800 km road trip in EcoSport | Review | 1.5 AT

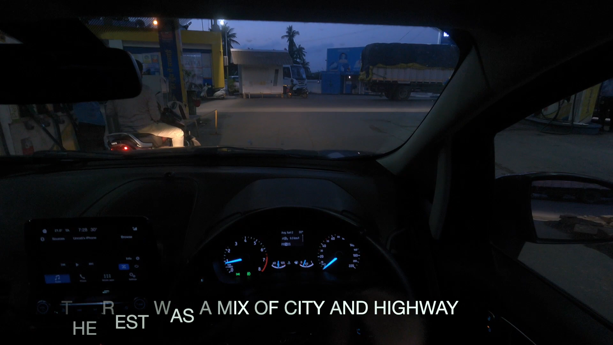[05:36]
one-fourth on the highway and the current fuel economy is nine point three kilometers a liter
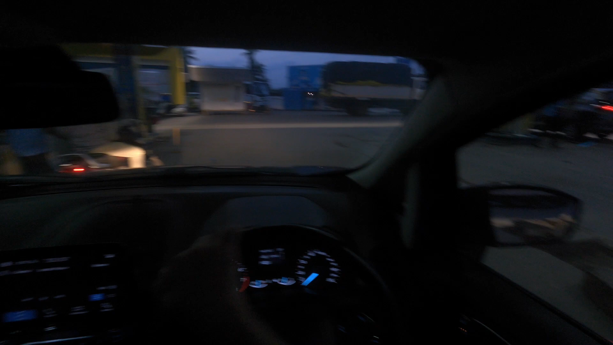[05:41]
yeah redlining has its impact on fuel efficiency on the Harriers
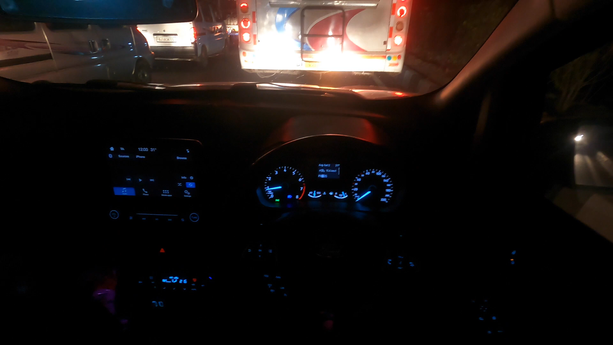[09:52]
doing 15.6 kilometers a liter which is decent uh for a 1.5 liter petrol which is being driven decently hard it's no you can't compare it to a diesel but for a petrol automatic this is good it's been 20 minutes already sitting in this jam
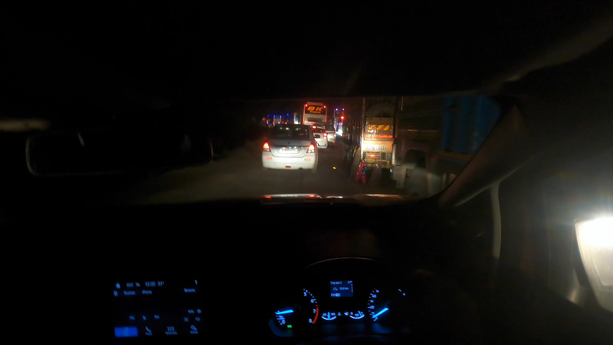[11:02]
this is the reason this turns into a single lane here on this bridge that's why there
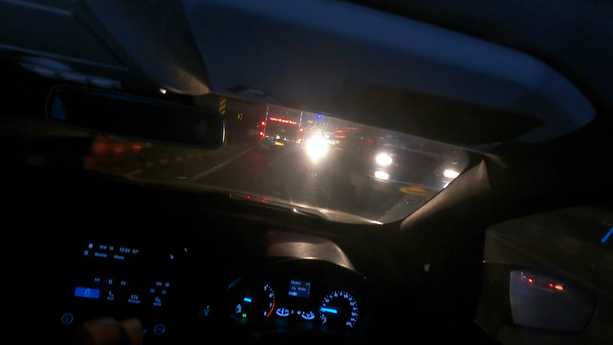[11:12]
is a huge traffic jam four lanes converging into a single lane that's the reason
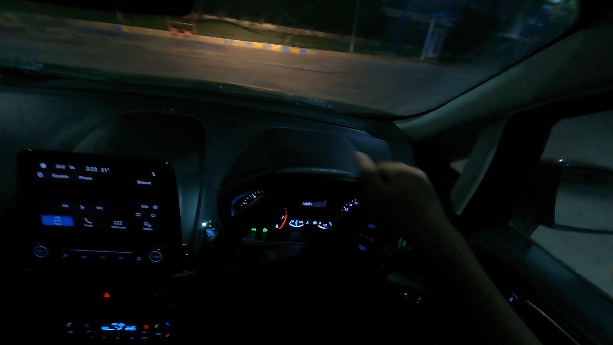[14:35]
fill the car up showing a range of 483 kilometers
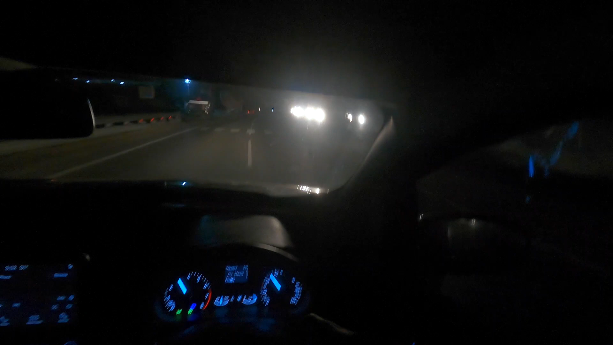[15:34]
so annoying these speed breakers i hate when something like this happens the car took it really well but that's that's not how i want to drive my car another point to note is that the stiff suspension of the ecosport means that these bumps not only affect you but also the car much more